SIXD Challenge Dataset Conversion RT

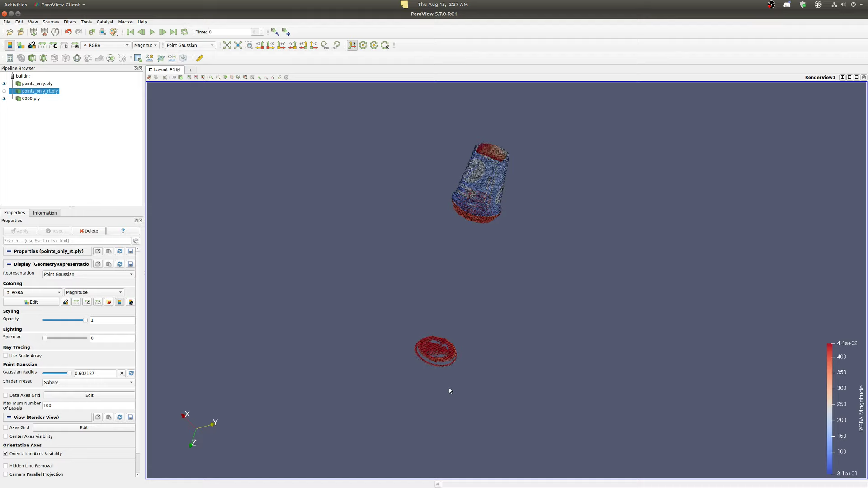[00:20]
from the depth map and then
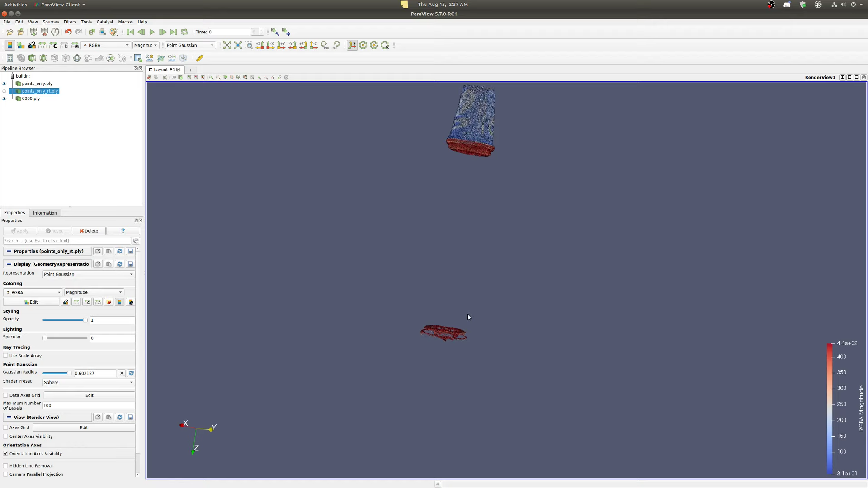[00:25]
rotating the original
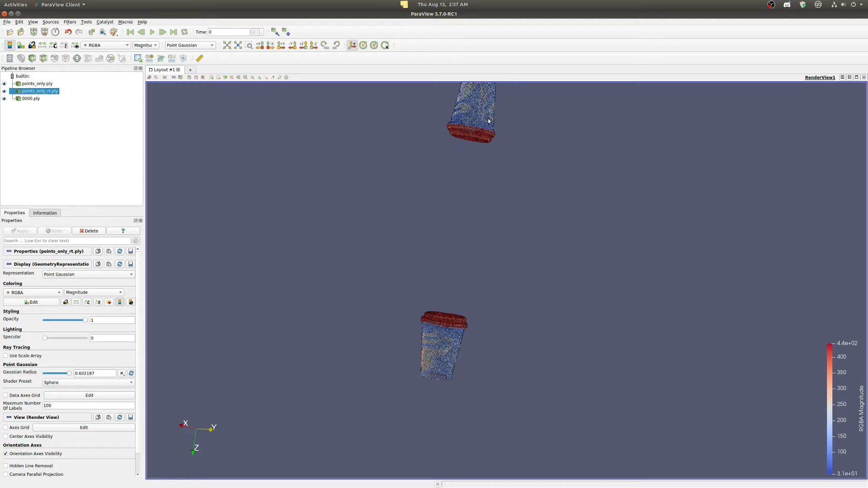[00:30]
model by the rotation translation the ground truth gives me this and as you can see